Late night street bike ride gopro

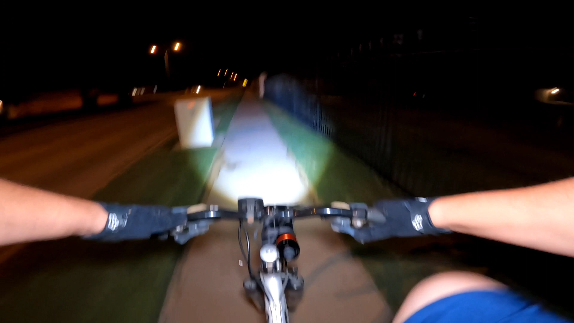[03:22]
Y luego me acordé que tenía una lámpara de esas de para noche ahí en la casa. Y pues ya la encontré, le puse baterías nuevas. Aquí la tengo. Ahí la amarré. Y ahí ahí ustedes díganme en el comentario si se mira bien el video. Esta es la que me gusta, que puedes abrir el ojo y se extiende, o sea, hace chiquito. Nomás que lo tengo más o menos para que quede aquí en la banqueta, porque si alumbra las calles, no quiero encandilar los carros que vienen del otro lado.
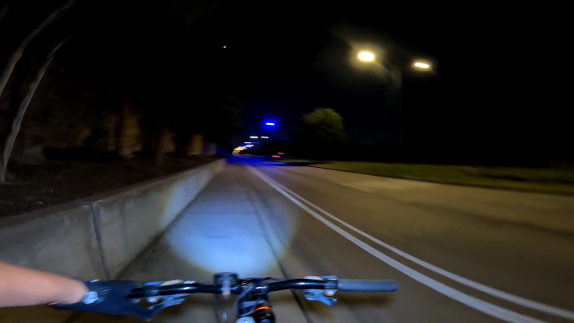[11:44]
estoy aprendiendo, aprendiendo cómo hablar mejor el español. Pero aquí está Irene. Este es el nivel más alto. Ahorita les voy a enseñar acá en una calle donde esté más oscuro. Por aquí hay luces todavía, pero me voy a ir por una calle donde no hay luz. Y ustedes díganme cómo se mira la lamparita esta de mano, que no es para bicis, pero yo la amarré ahí con una agujeta de zapato que tenía ahí. Bueno, aquí vamos entrando a un todo oscuro, voy a apagarla. Voy a apagar esta también que traigo aquí en la pechera.